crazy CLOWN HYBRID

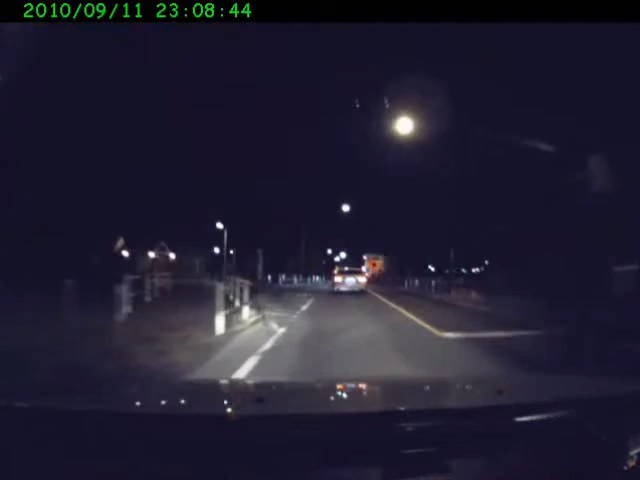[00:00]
前のクラウンの番号等は最初からLEDなんだろうな新車ある?いや、新車って買っただろうね違う違う、最近の新しいかな多分現行だと思うクラウンハイブリッド700万円までする
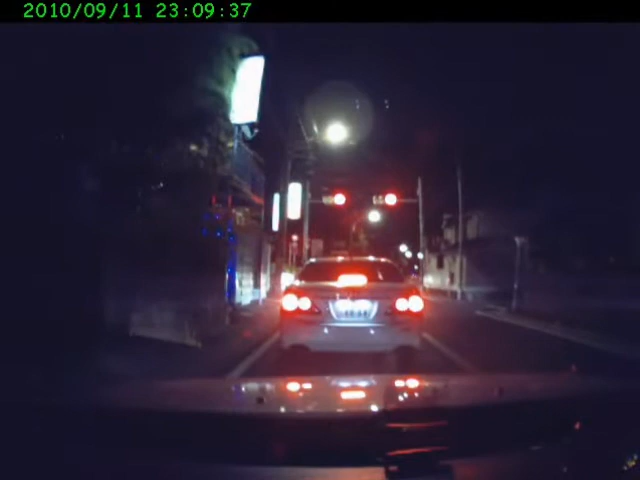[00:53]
この車は飛行機のケーキと一緒で最近の飛行機でしたあいつハイビームなんだけどなここはパソコンのモニターと一緒でさ液晶画面によってと昼と夜であれ?ハイビームじゃない?うわ、早いさすがハイブリッド早い昼と夜で表示するメーターの絵が変わる
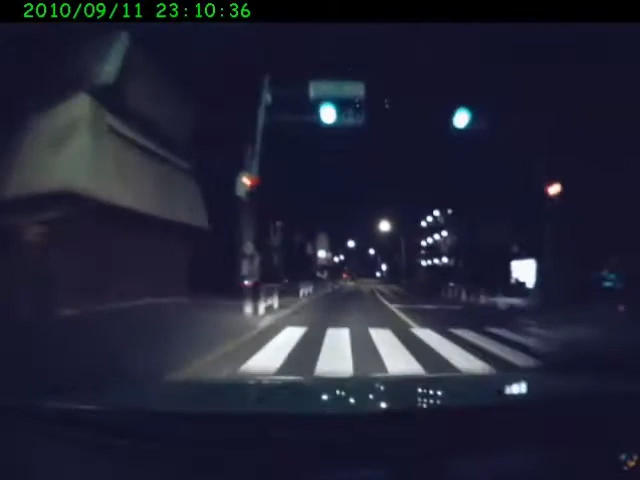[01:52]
結局前の遅い車に終わっちゃう俺のも洗ってこんな狭いところであんなに踏んでる怖くないのかな